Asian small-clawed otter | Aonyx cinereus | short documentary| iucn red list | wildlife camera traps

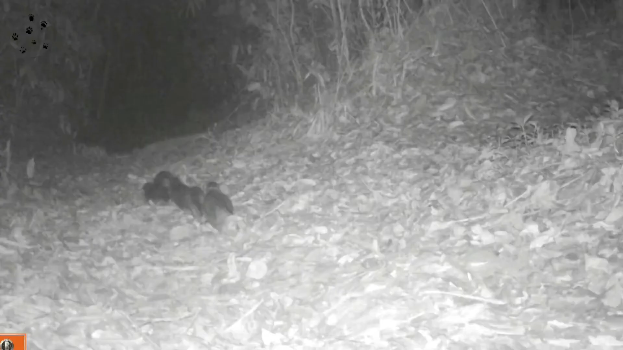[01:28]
they have found a family of small clawed otters previously
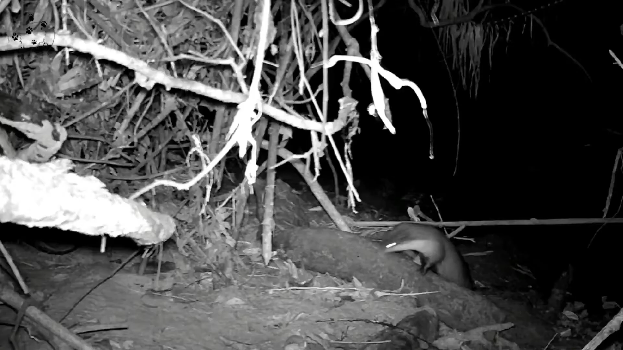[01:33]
the small clawed otters were only known to occur at the Sundarbans in the southwest of Bangladesh for the very first time